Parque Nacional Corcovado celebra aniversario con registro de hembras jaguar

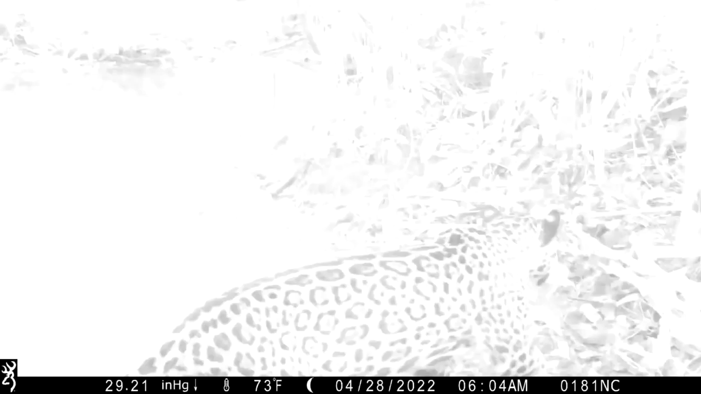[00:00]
Este 24 de octubre se celebra el 47 aniversario del Parque Nacional Corcovado. Celebramos estos avistamientos en medio de las adversidades que enfrentamos día con
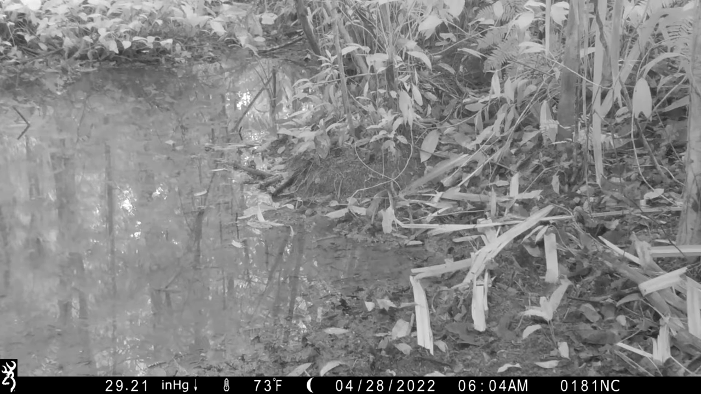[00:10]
día y nos llena de mucha satisfacción que en los últimos tres meses se han observado dos nuevos registros de hembras jaguar, precisan en una publicación en su página en Facebook.